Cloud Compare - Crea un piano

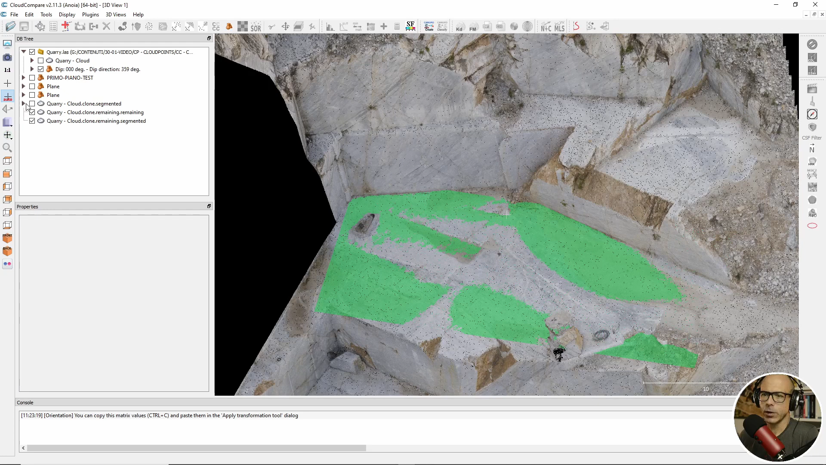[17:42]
spegniamo un po' di roba per arrivare in cima altrimenti in cima non ci arrivo ok, questo piano io lo porto nella cartella principale e quindi tutti questi elementi sono spenti, spengo anche la nuvola di punti tutto quanto mi rimane soltanto questo piano
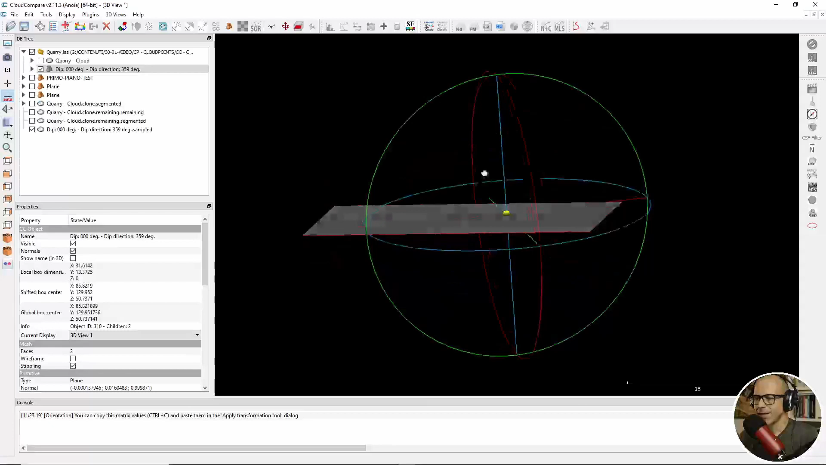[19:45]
lui ti ha creato dei punti che stanno tutti quanti su questo piano ok vediamo che cos'è ok sì io ti ho detto che sarebbero venuti punti verdi non è assolutamente così i punti non sono per niente verdi e lui ti ha creato una nuvola di punti che te l'ha chiamata nel solito modo del piano di riferimento quindi deep 00 degree e deep direction 359 degree sampled perché sono punti campionati ma a questo punto
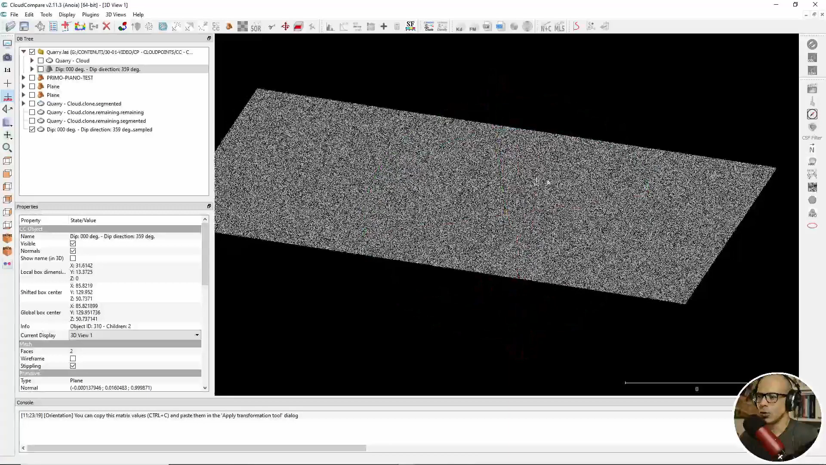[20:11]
questi punti sono nello spazio tridimensionale a tutti gli effetti una nuvola di punti tant'è che se io riaccendo
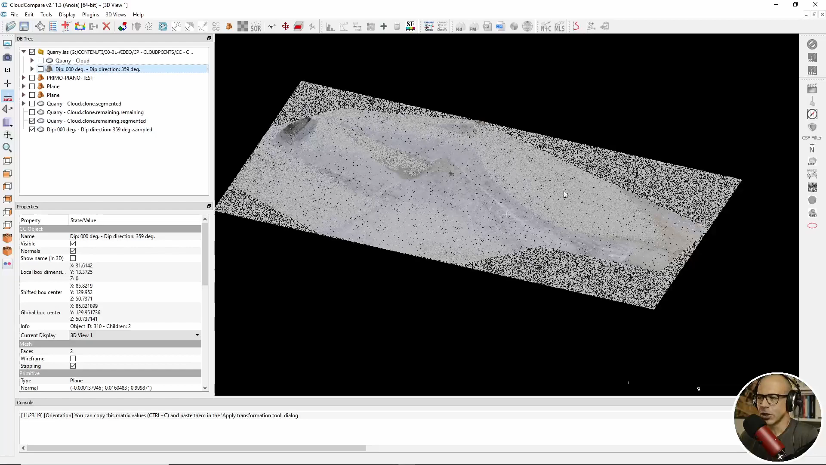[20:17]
la nuvola di punti originale o meglio anche la nuvola di punti su cui abbiamo fatto l'elaborazione
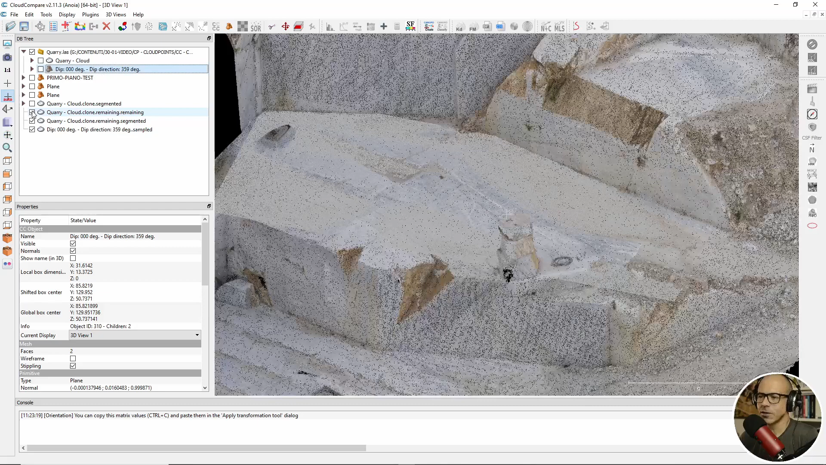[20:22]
che comunque derivano dal dato originale vedi che questi punti c'è anche la nuvola parla parte verticale questi punti si
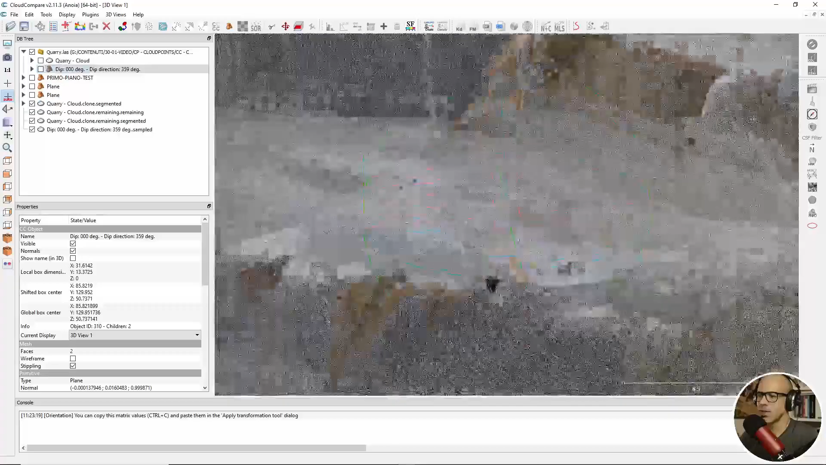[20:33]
inseriscono perfettamente nello spazio tridimensionale laddove abbiamo chiesto al software di creare
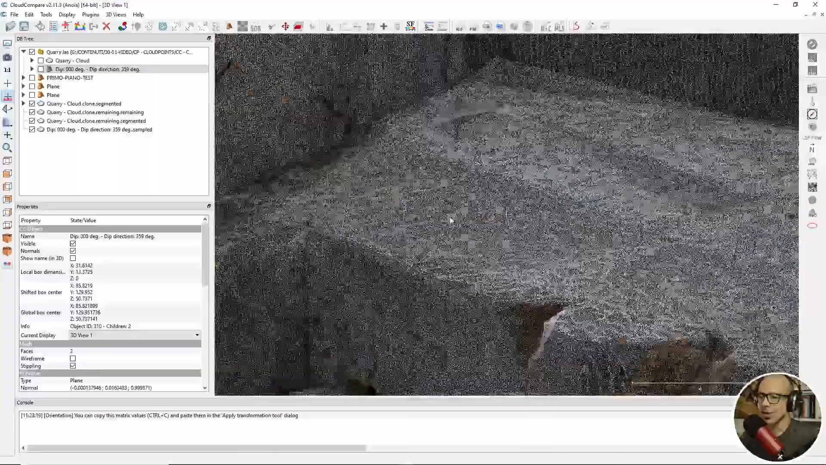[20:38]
il piano
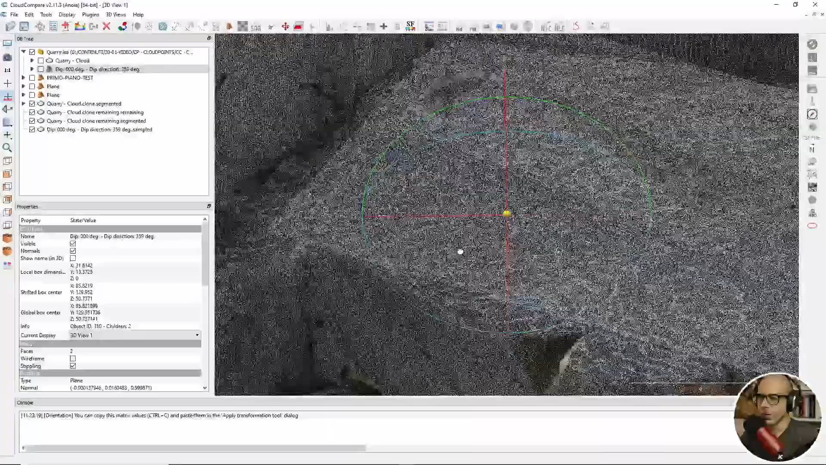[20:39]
ok ad esempio se io questa nuvola la volessi vedere un po' meglio la potrei
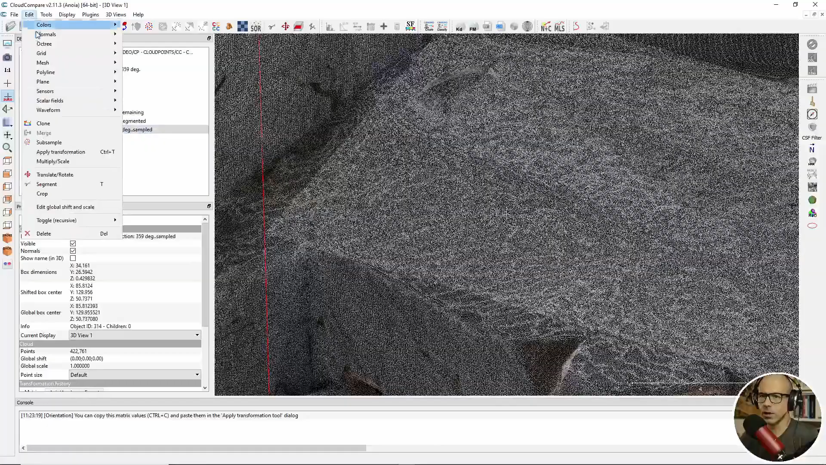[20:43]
tranquillamente colorare gli do una colorazione di rosso
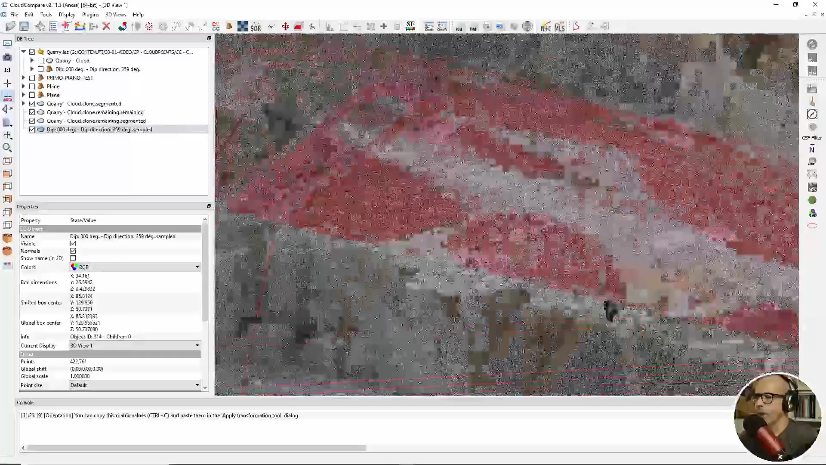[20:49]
e questi sono i punti che fanno parte di
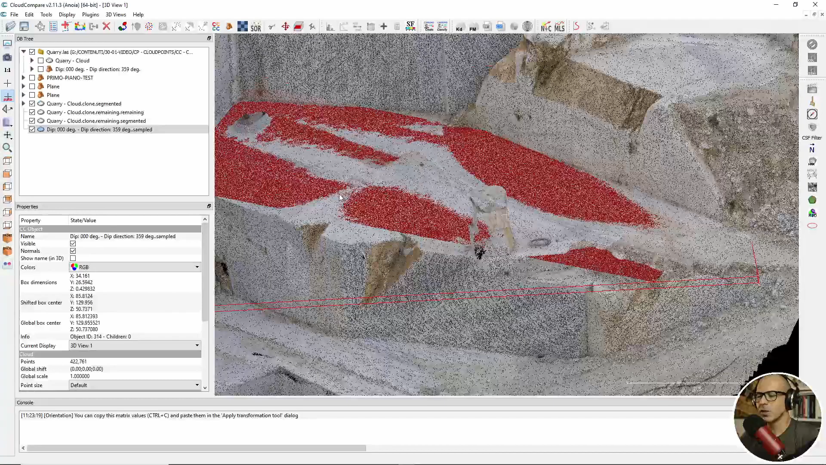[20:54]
questa nuova nuvola creata a partire dal piano che cosa ci potrei fare con questi punti?
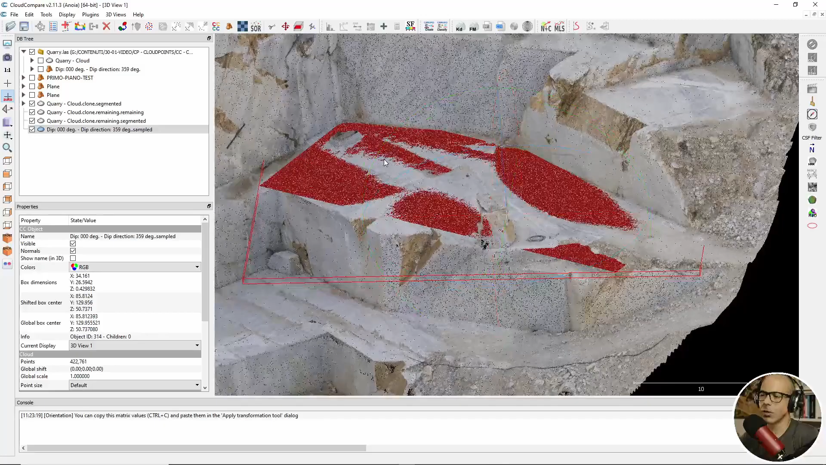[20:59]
beh intanto ho dei punti in più per esempio è vero che qua
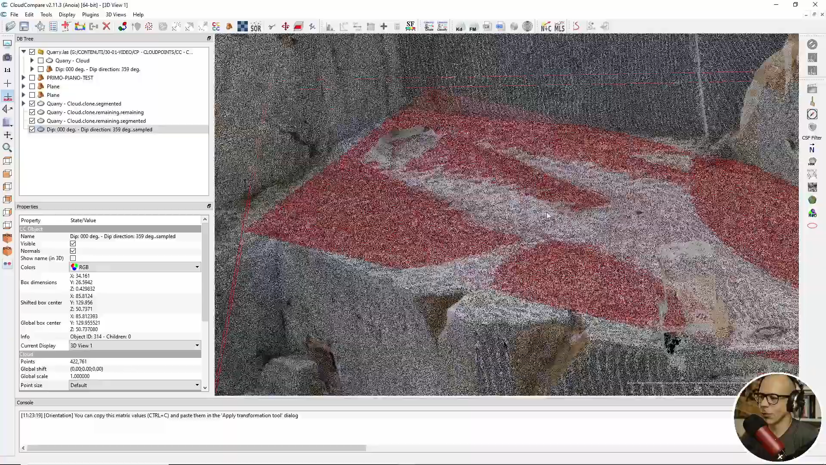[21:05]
avendo fittato questa nuvola di punti qui ci sono punti che probabilmente sono
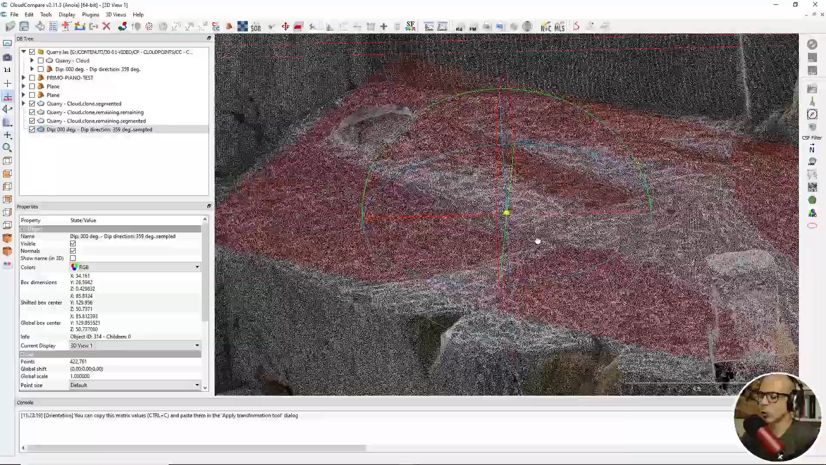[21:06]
doppioni perché c'erano già punti in questa zona però per esempio qui
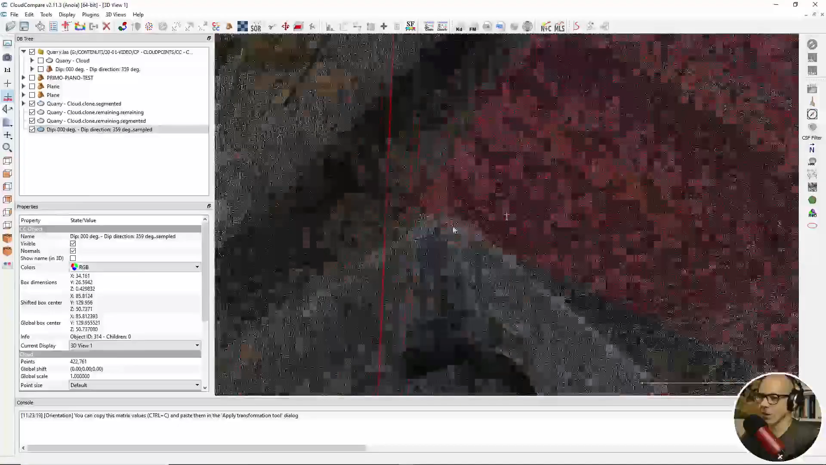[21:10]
ci sono dei punti che non ci sarebbero non c'erano prima nella nuvola originale questi punti qua in
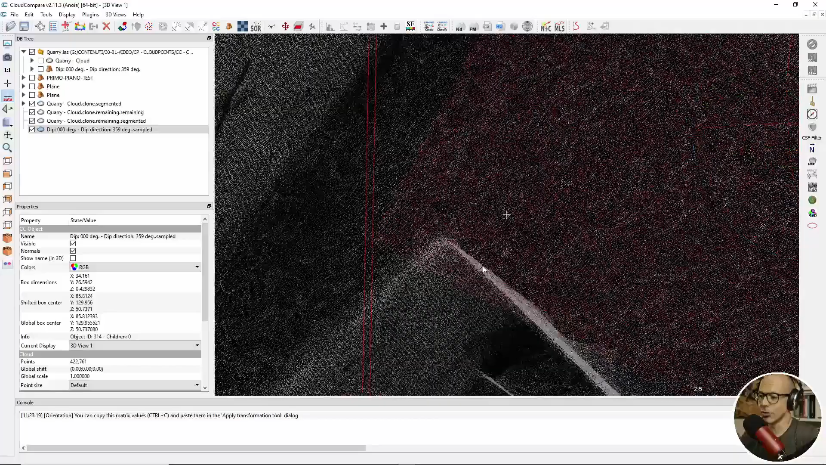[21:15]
questa sorta di angolo il piano ha sbordato è andata ad accordarsi qua a prendere il vertice e qui invece avendo fittato avendo creato avendo fatto un sottocampionamento un campionamento non un sottocampionamento infatti è sample no subsample avendo campionato dei punti ho dei punti anche in questa zona
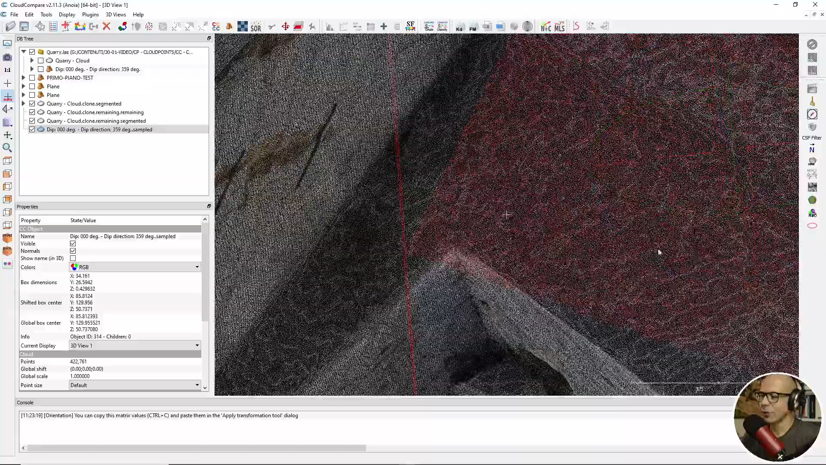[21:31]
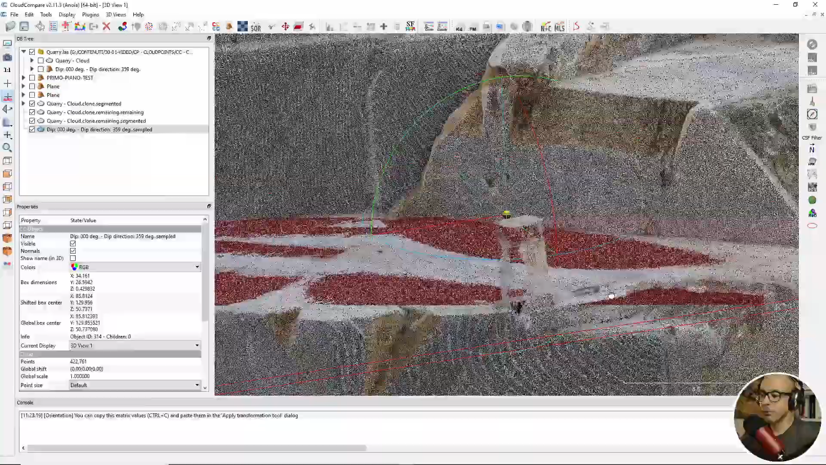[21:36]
e poi ci potrei fare potrei utilizzarlo
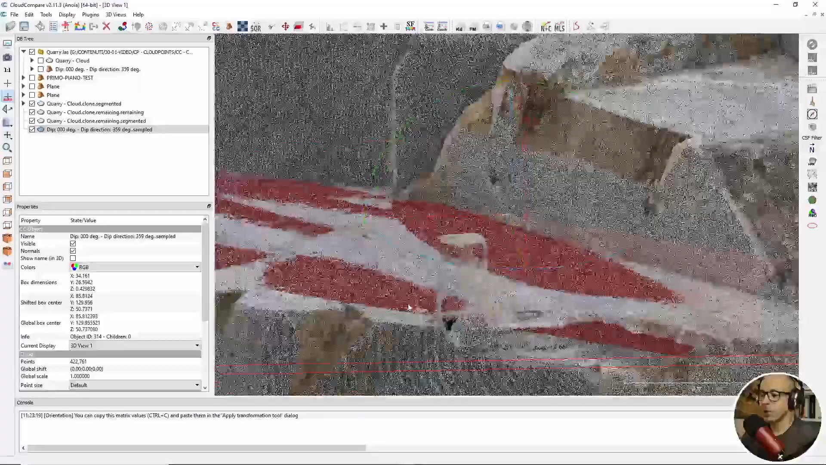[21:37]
come riferimento ad esempio per un calcolo volumetrico potrei creare un piano che sia la base sulla base di informazioni che ho che sia la base per un calcolo volumetrico dove magari ci sono delle aree che hanno dei cumuli e non sono in grado di sapere qual è il riferimento di base per poter fare l'analisi dei volumi
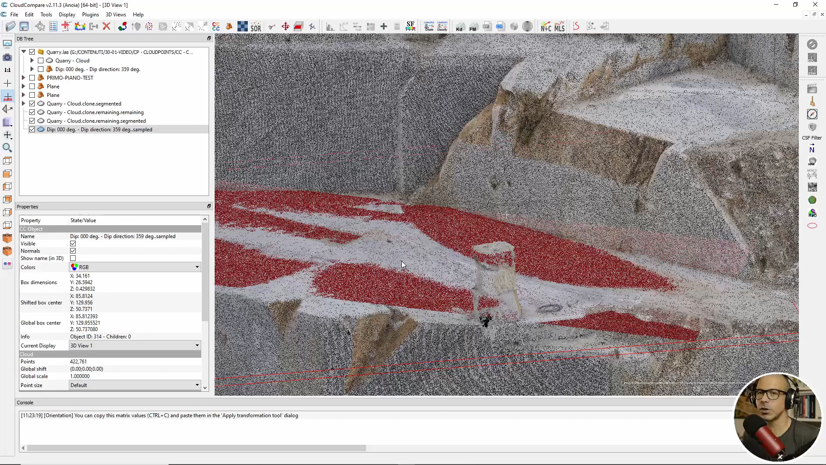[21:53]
è molto interessante lo strumento del piano se io prendo il piano poi e lo salvo
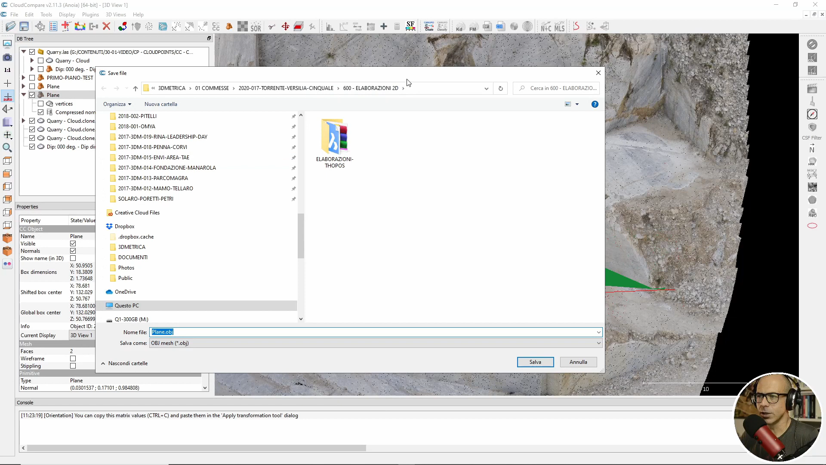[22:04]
prendo lo strumento piano e gli dico di salvarlo adesso mandiamo in desktop ad esempio ma non è importante il non è tanto importante il dove quanto le strumenti sono le opzioni di esportazione sono quelle legate la mesh,
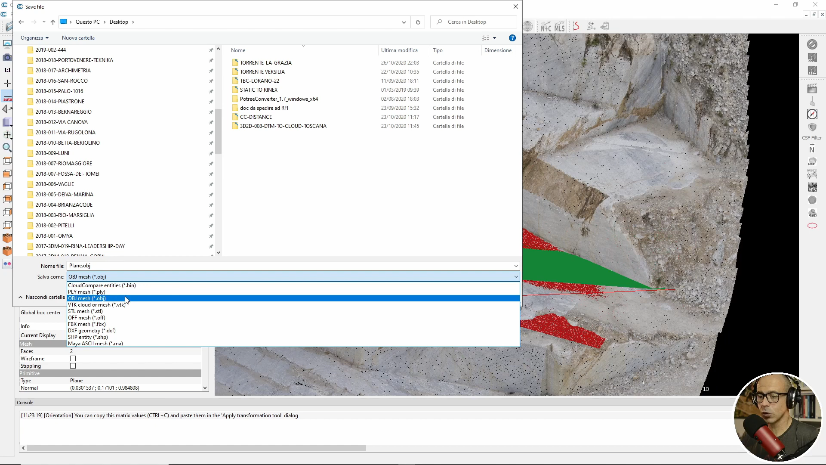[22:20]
PLY, OBJ, STL, FBX, DXF, Shapefile Maya, Ashi Mesh quindi l'elemento piano è un elemento superficie l'elemento superficie è come una mesh questo elemento lo puoi portare un po' dove vuoi in più dentro Cloud Compare hai anche l'opzione di crearci qualcosa sopra che sono proprio punti che diventano degli elementi aggiuntivi se io queste nuvole di punti
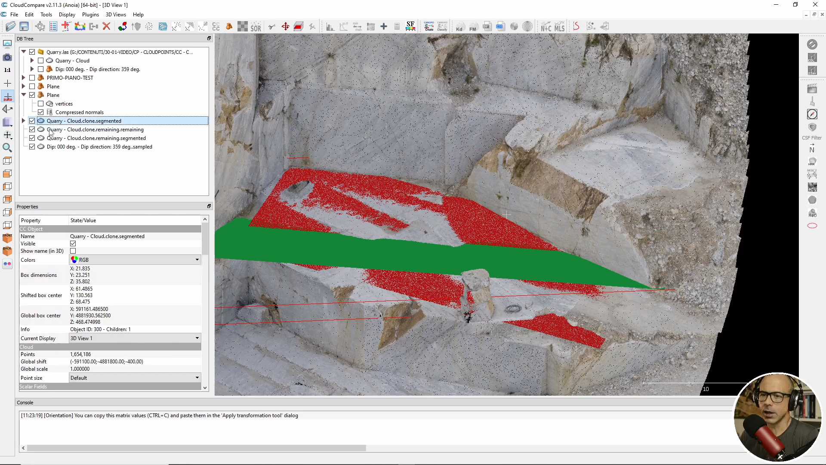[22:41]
le prendo e le unisco col comando di merging gli diciamo di sì di generare lo scalar field per la provenienza
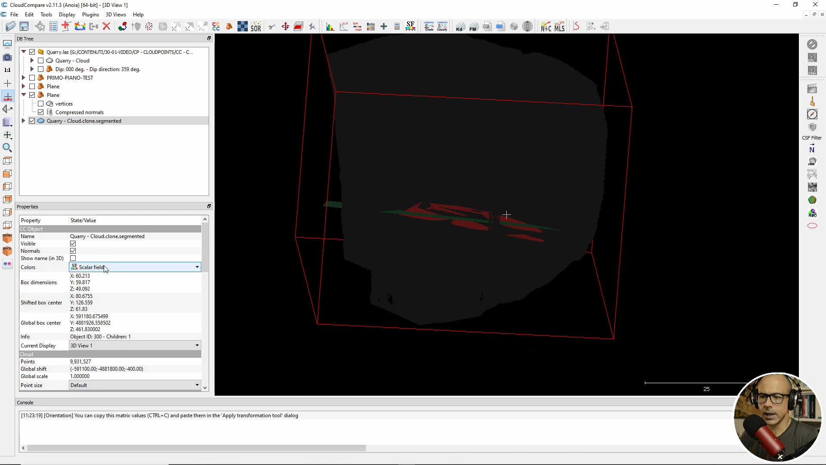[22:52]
e gli chiedo di vedere il colore RGB di questa nuvola di punti